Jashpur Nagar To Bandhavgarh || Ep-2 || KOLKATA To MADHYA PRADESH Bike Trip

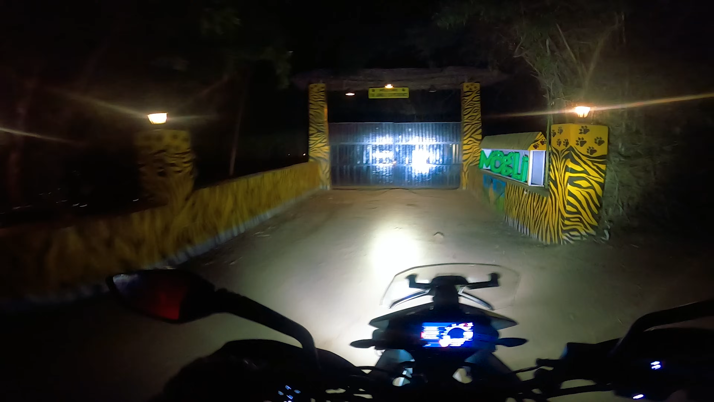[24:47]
7:53, আর আমরা পৌঁছে গেছি মোগলি, দ্য জঙ্গল এক্সপিরিয়েন্স।
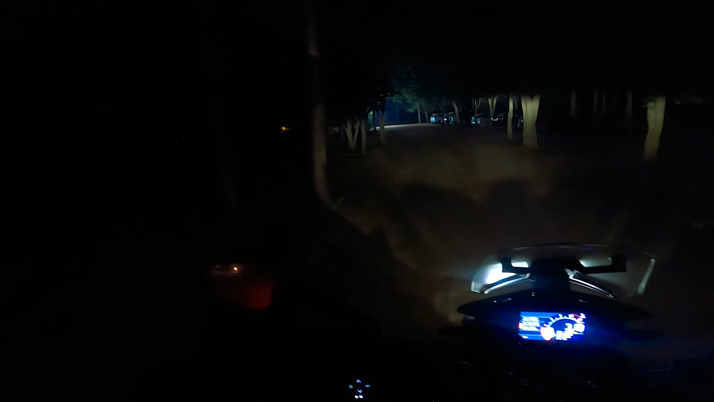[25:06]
তো ফাইনালি আমরা পৌঁছে গেছি আমাদের বান্ধবগড়ের মোগলি জঙ্গল রিসোর্টে।